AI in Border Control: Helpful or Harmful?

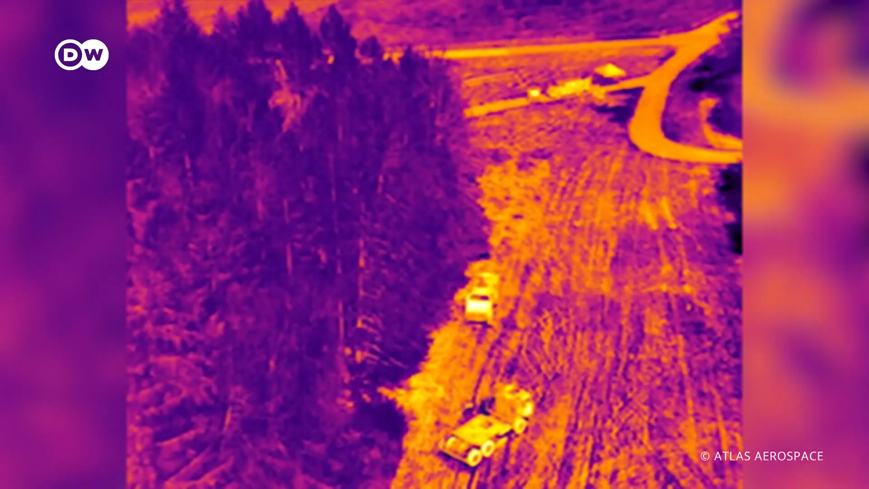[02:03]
Equipped with thermal cameras transmitting life and sensors
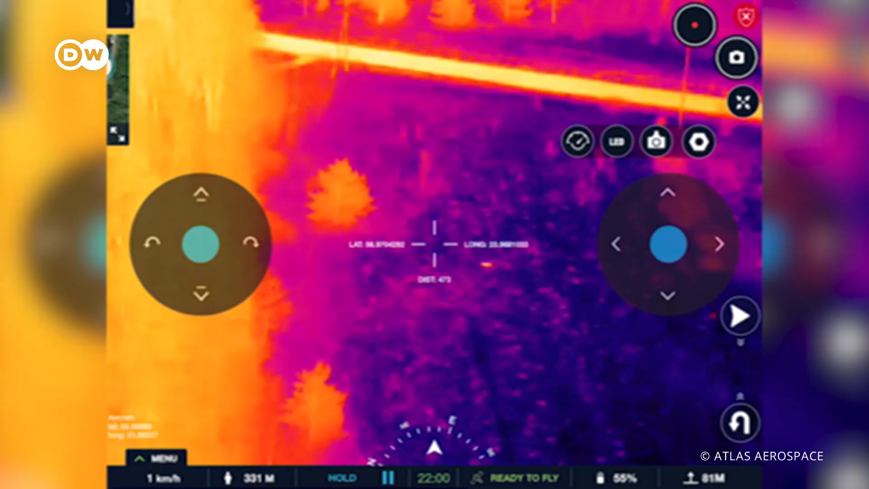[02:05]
that recognize and automatically track people and cars.
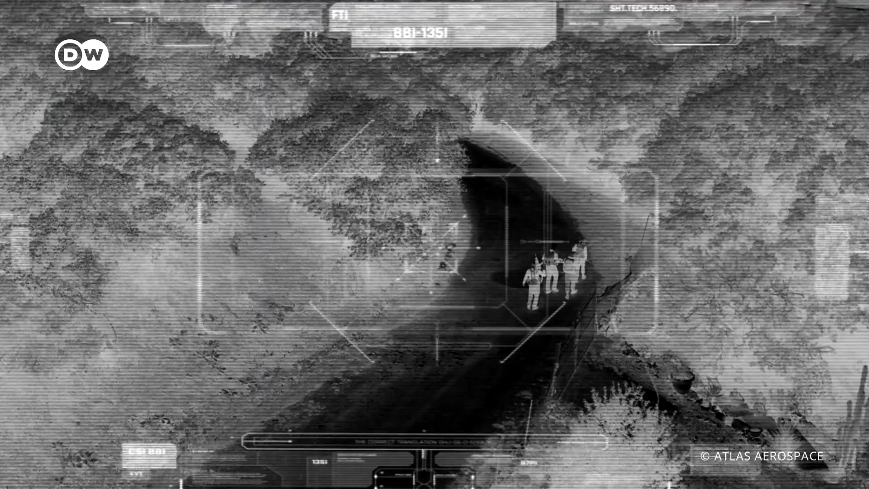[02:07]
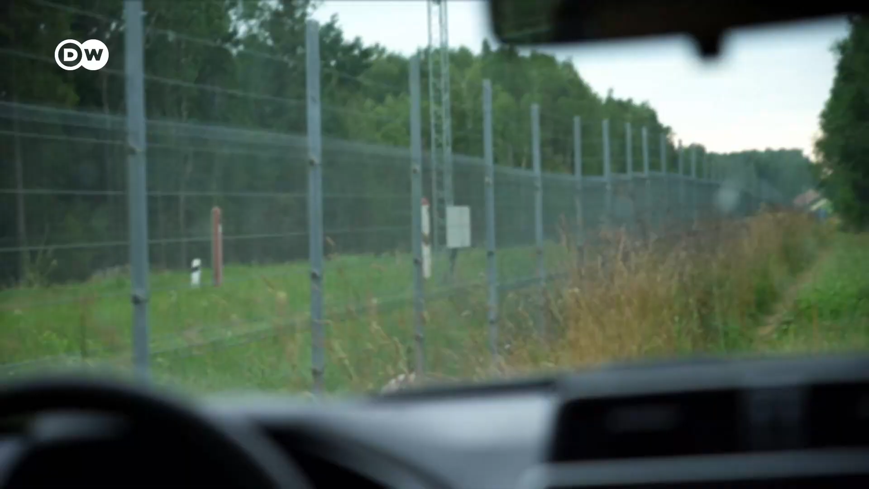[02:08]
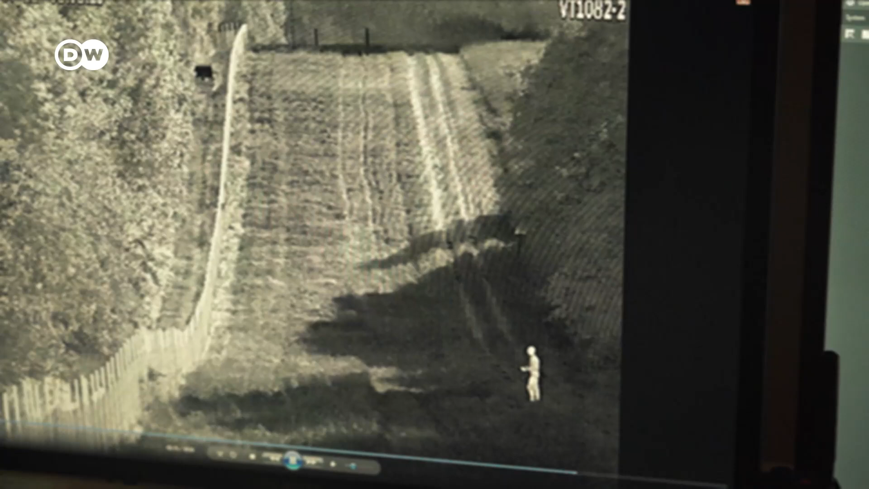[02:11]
Anyone approaching a border will be reported to local officials.